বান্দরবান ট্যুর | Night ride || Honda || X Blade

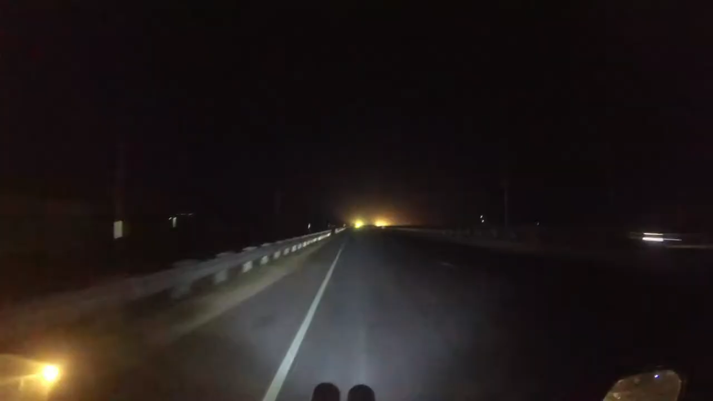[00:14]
বাট একটা ব্রেক দিতে হবে, কারণ প্রচুর পরিমাণে ঘুম পাচ্ছে। এইতারি এইতারি এইতারি এই তো উঠে গেছি, এখন ফগলাইটটা অন করো।
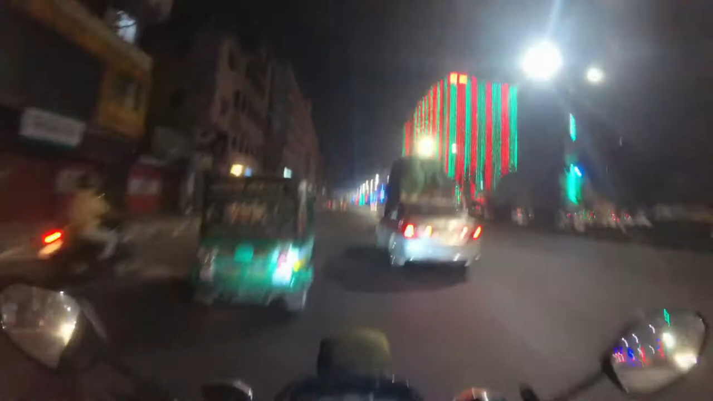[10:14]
বন্ধুরা, আমি টাঙ্গাইল বাইপাস চলে আসছি টুকটুক টুকটুক করে।
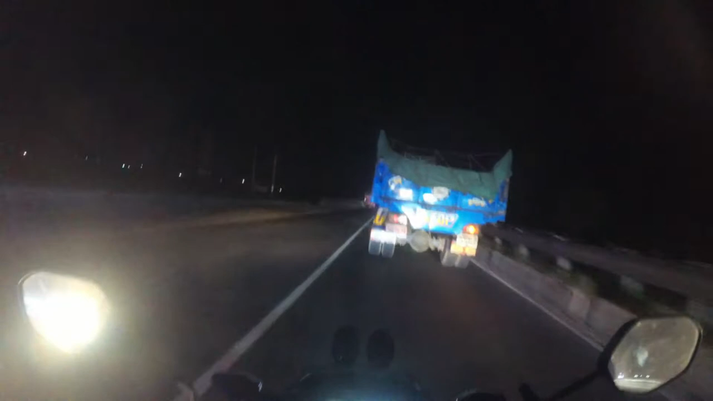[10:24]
অনেক কম সময় লেগেছে আসলে, ঢাকা থেকে এত কম সময়ে আসা যায় না। রাত করে রাস্তা ফাঁকা ছিল, তাই হয়তো আসতে পেরেছি। এখন বাজে 2:25। আমি মতিঝিল থেকে রওনা দিয়েছিলাম হলো
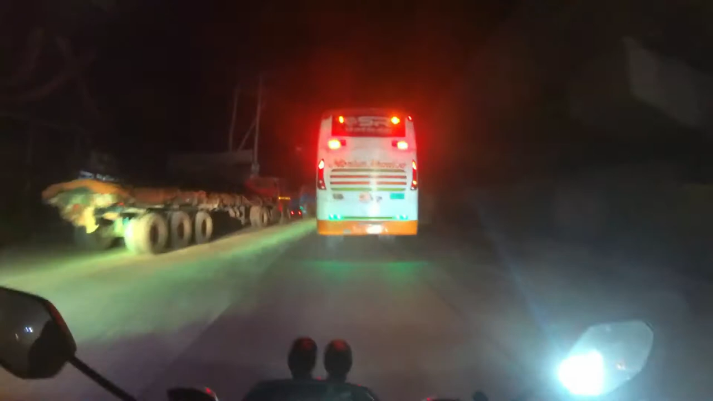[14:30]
ভালো জ্যামও আছে গুগল ম্যাপে দেখলাম, দেখা যাক কত দূর যেতে পারি, কি অবস্থা হয়।
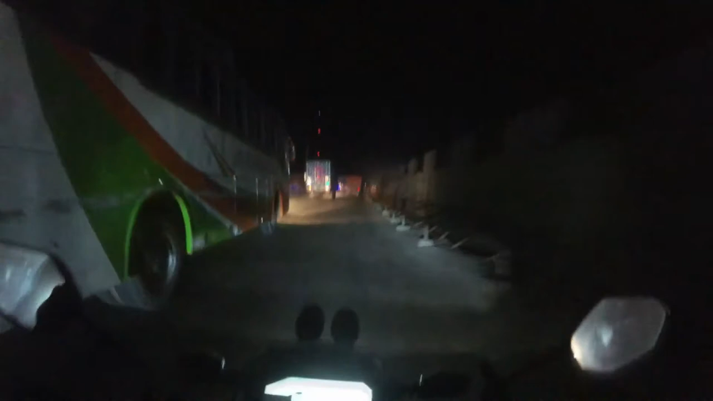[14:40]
একটু হাত মুখ ধুয়ে নিলাম, কারণ ঘুম লাগতেছিল প্রচুর, তাই ঘুম কাটিয়ে নিলাম।
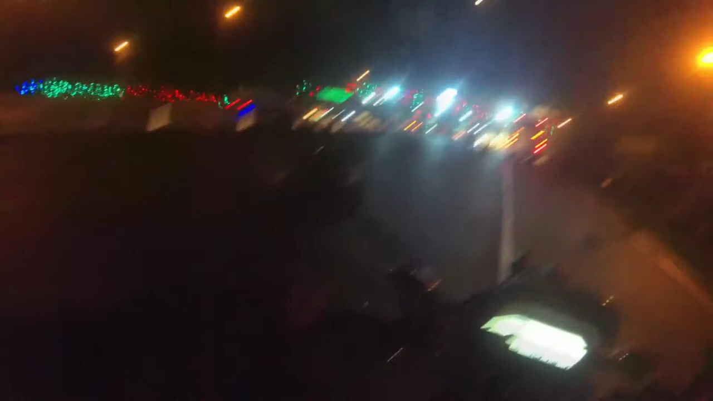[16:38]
আসসালামু আলাইকুম, আমি যমুনা সেতু টোল প্লাজাতে চলে এসেছি, এখন টোলটা দিব আর যমুনা সেতুর
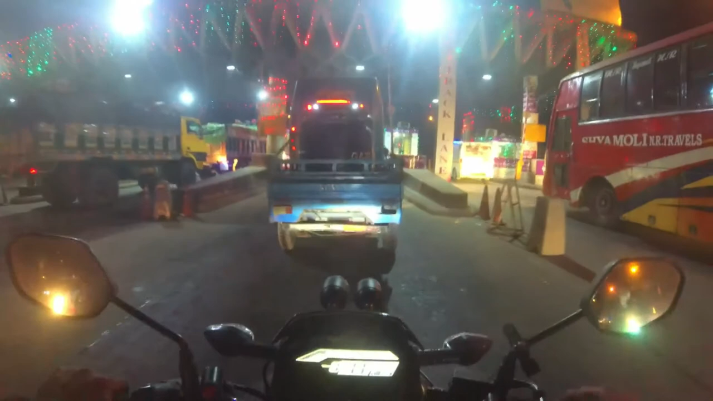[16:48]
উপর দিয়ে টুক টুক টুক টুক করে চলে যাব আমার বাসায়।
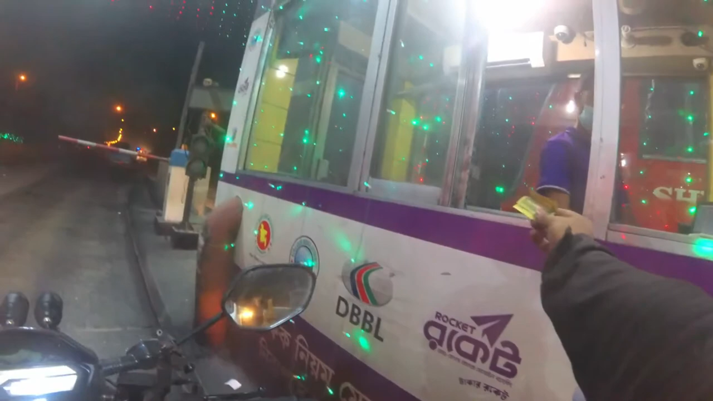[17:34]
টোল দিয়ে দিলাম, টোকেন নিয়ে নিয়েছি,
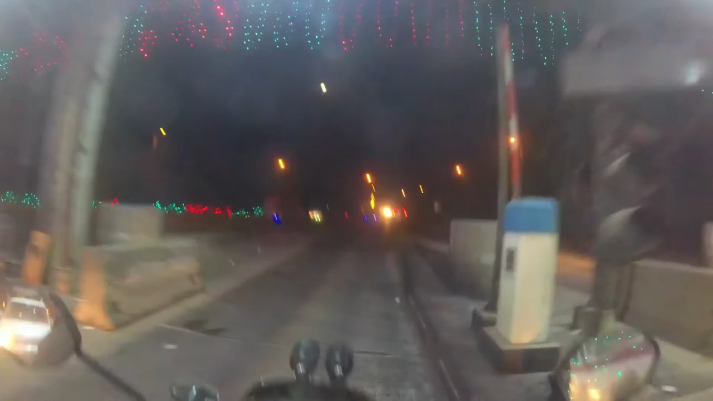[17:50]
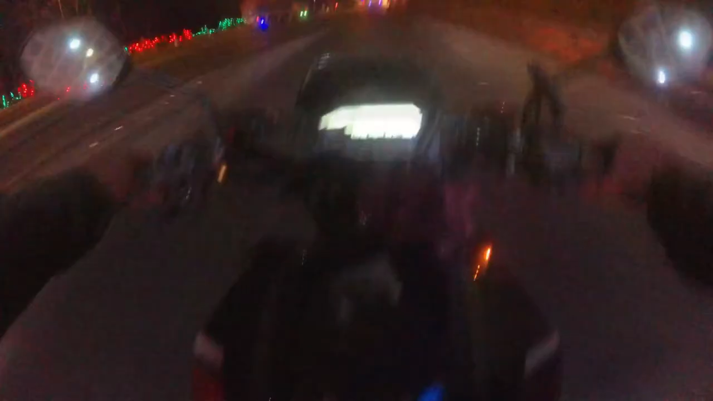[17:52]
এখন চলে যাব হচ্ছে তিন্দু, ও সরি, বাসায়।
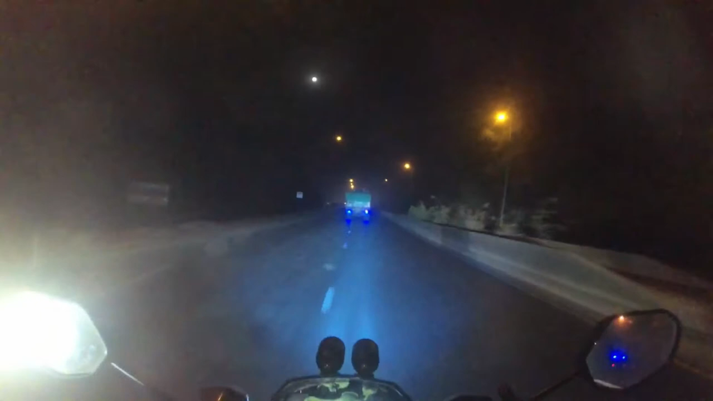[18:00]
যমুনা সেতুর উপরে জ্যাম আছে কিনা জানি না, তবে আমি গুগল ম্যাপে দেখেছিলাম জ্যাম আছে ভালোই। মানে জ্যাম বলতে হচ্ছে গাড়ি যাচ্ছে, আমাদেরকে পাস করে যেতে হবে।
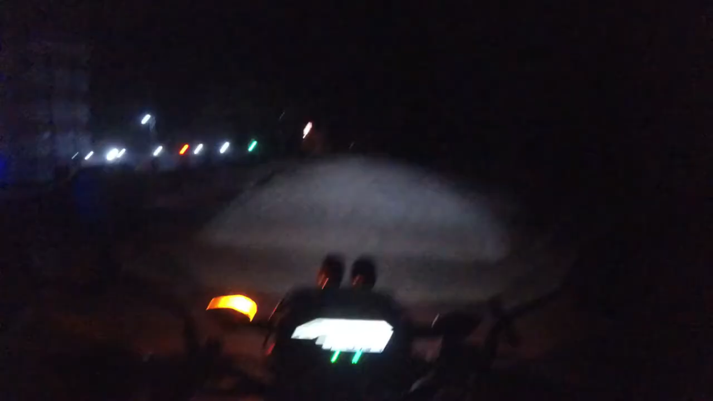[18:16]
এই বন্ধুরা, আমি মলিবাড়ি চেকপোস্টে চলে আসছি, আমার বাসা আর সর্বোচ্চ 10 কিলো 12 কিলো হবে, ইনশাল্লাহ সহি সালামত পৌঁছায় গেছি,